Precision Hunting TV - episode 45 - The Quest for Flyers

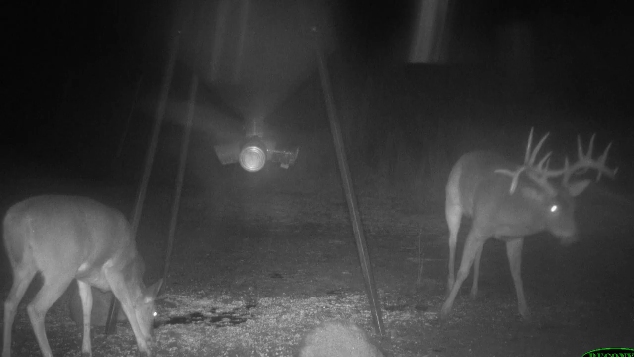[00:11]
we're gonna try to target this year is called Flyers.
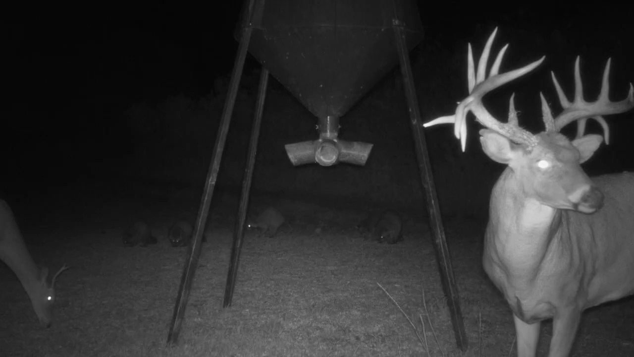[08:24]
flyers is at the corn feeder, which is on the edge of the soybean field. But only one daytime picture period on